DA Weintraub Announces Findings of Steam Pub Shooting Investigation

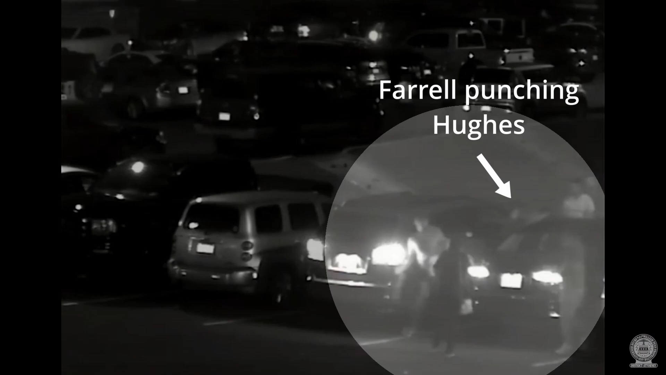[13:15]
Rodriguez then exits the vehicle and attempts to come to help Hughes.
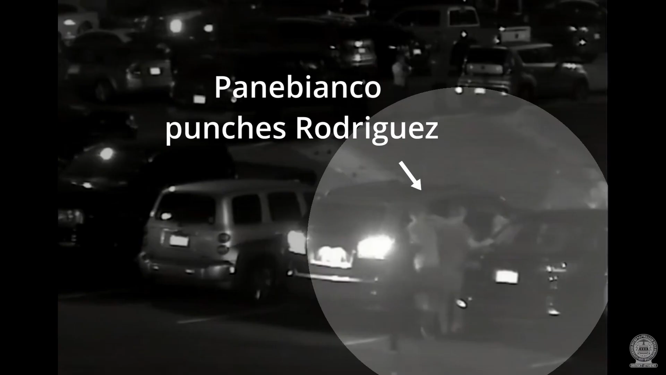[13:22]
Panabianco punches Rodriguez in the head and face four or five times. There's no evidence that Rodriguez ever punched anybody.
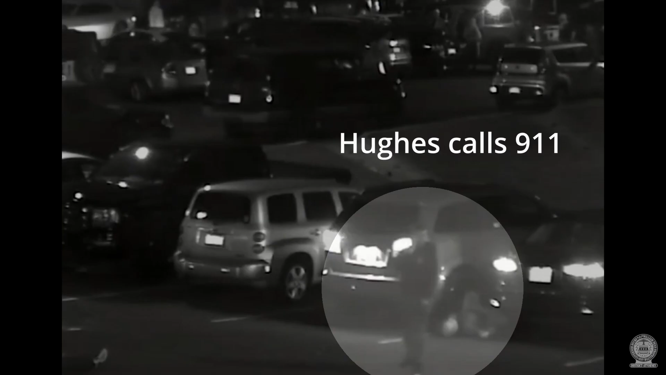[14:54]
Hughes emerges from in between the vehicles and calls 911.